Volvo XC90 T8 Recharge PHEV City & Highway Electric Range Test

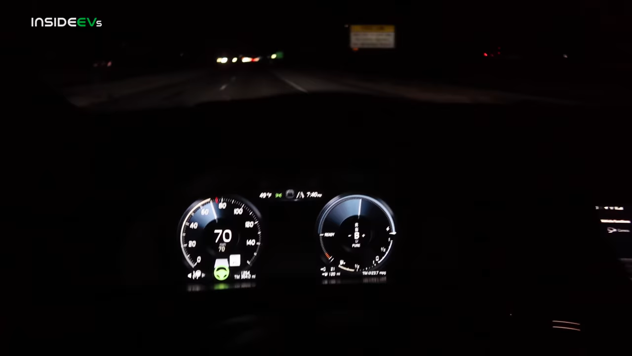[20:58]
I am of course monitoring behind the steering wheel. And we have the beautiful heads up display.
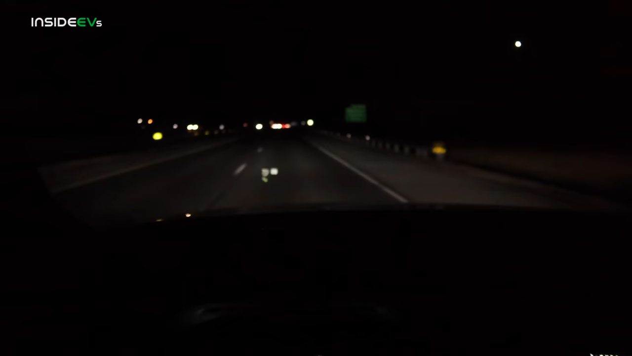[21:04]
You can see that just here with all of our driver information. So let's see how long it goes. We turn this on at 364.1 miles. I will say it's unbelievably quiet in the Volvo here at highway speeds. And of course, very comfortable in pure sitting, like I said before, it lowers the suspension all the way down for better aero. If we were running in hybrid mode, the car would actually sit up higher and have a little bit more of a cushy ride.
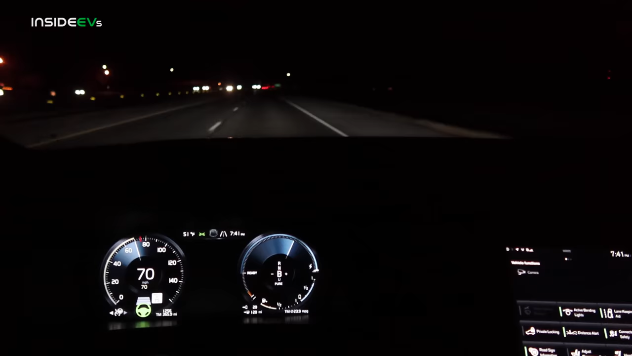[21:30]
So temperature is up to 51 degrees. It is warming up, surprisingly. Never had that happen on a range test before. And we're going to see what kind of range we can get.
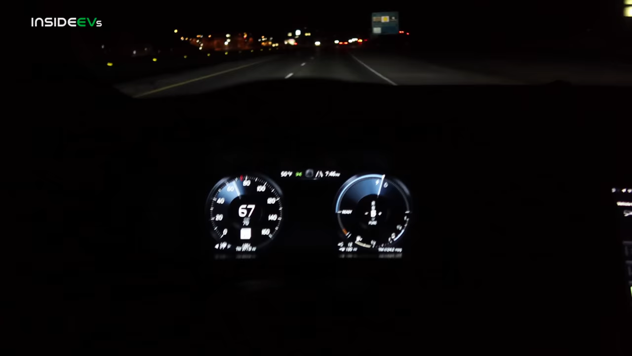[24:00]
It cannot sustain 70 miles per hour.
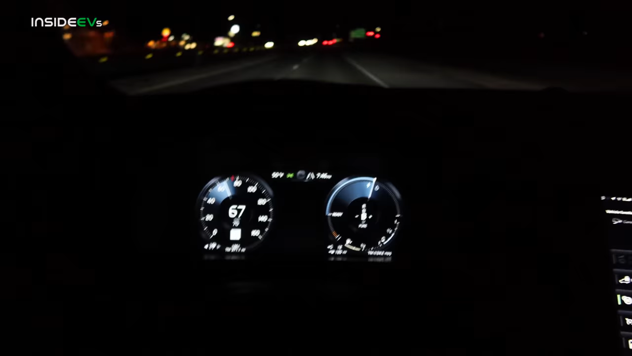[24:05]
If something gets hot, we're going to take this exit, we're going to make a loop, and then we are going to head back in the other direction.
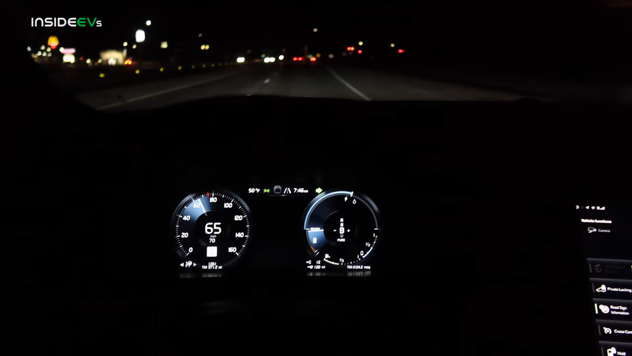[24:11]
Now let's see if the regen also heats things up. You can see now we're charging the battery, or if it starts to give us more power.
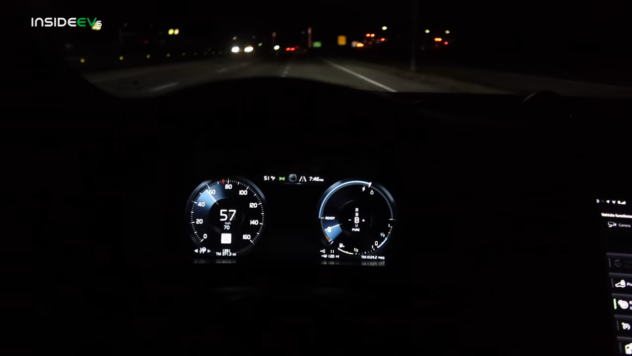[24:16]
So even while regening to full, it is increasing the amount of usable power. So that leads me to believe it's two things. It could be a battery voltage sag, or it could be temperature, I guess, but you would think regen would also heat up the system. So very interesting to see this problem.
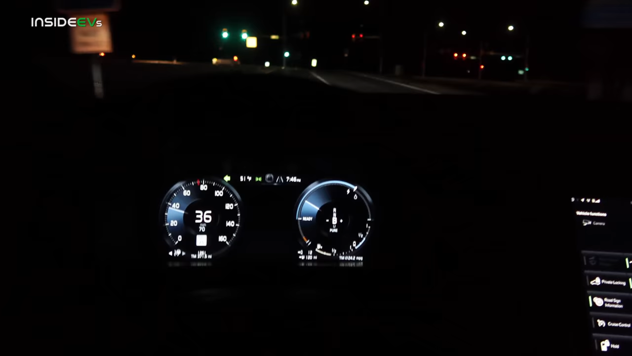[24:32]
I have not seen this on other PHEVs. But then again, we are just starting to test the PHEVs in our 70 mile per hour test, just as an addition to our range city range test that we've already been doing.
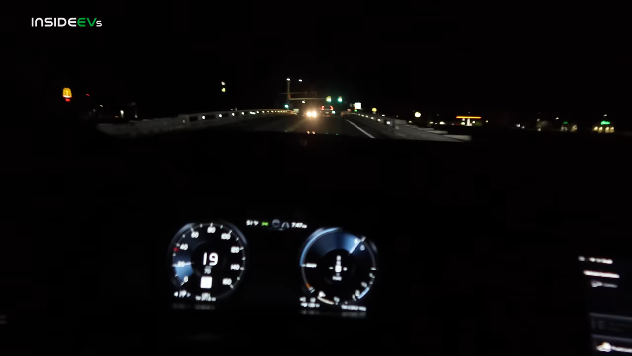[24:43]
And now you can see our available power is significantly higher than where it was on the highway. So green lights all around. That's perfect.
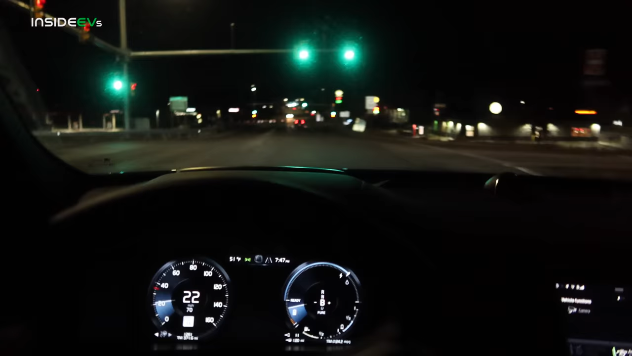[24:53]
That's what we like to see. Back onto the highway in the other direction. And we're going to have to accelerate in EV mode this time. Again, using maximum acceleration for safety.
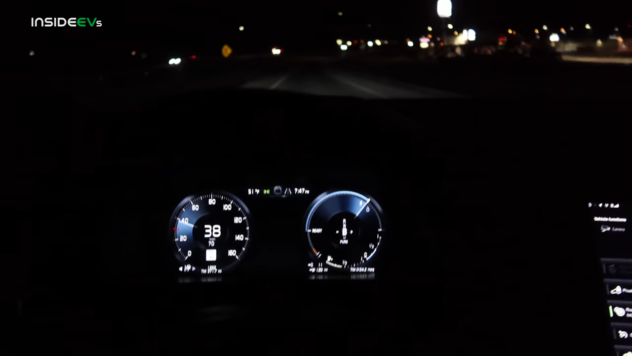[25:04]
Man, it is so much faster for that initial boost, the driving around town, when you're in electric before you get this throttle limitation problem. This car is pretty quick in electric mode. But not here, obviously. Looks like we may not even make it up to 70 on this return trip. We'll see. Sitting in this car, cruising at night, there are worse places you could be.
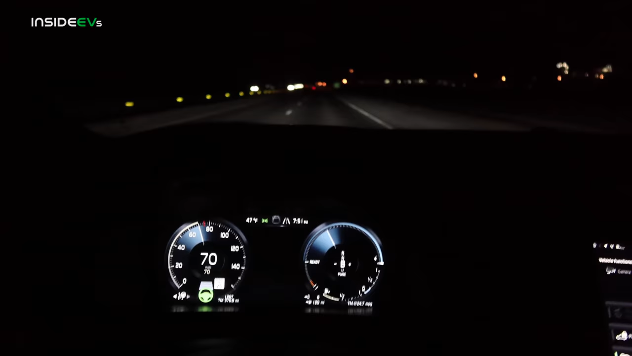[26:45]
But if you have a highway commute up a mountain range, this probably doesn't have enough torque at speed and thermal longevity to handle any steep inclines in electric mode. We are just driving past the exit at which we started this test right here. We are not completely empty, but almost there. And the reason that we were able to make it here was just because, again, that lower elevation on the way back meant we consumed a little less energy on the return. Not by much, because we are almost at the end of the battery here. You can see the gauge has just a sliver of life left on it.